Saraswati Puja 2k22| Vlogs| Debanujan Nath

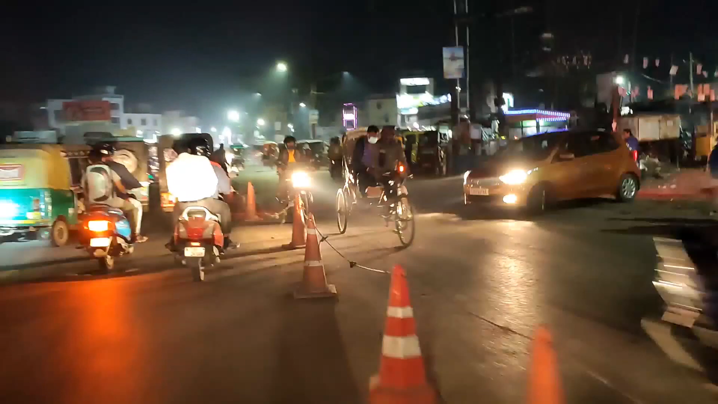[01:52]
তখন ফুল দোকান থেকে বের হয়ে আমরা কামানচৌনির উদ্দেশ্যে, কামানচৌনি থেকে মঠ চৌনির উদ্দেশ্যে রওনা হয়েছিলাম মোটর স্ট্যান্ডের দিয়ে।
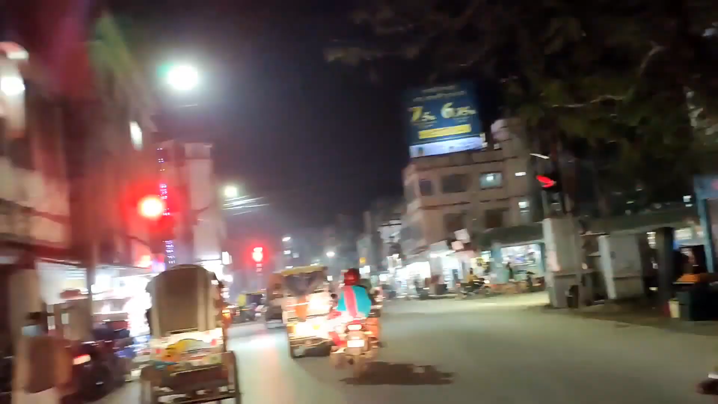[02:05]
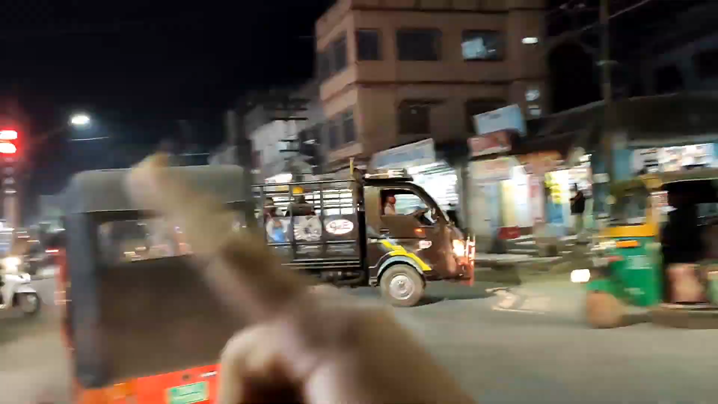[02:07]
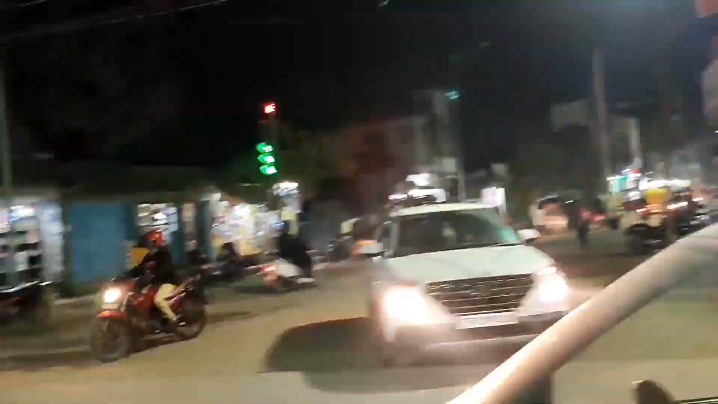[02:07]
তারপর আমরা সেখানে কাঁসারিপট্টির ভিজুয়ালসও দেখতে পেয়েছি, দেন একটা ট্রাফিক আটকেছিলাম ছোট্ট।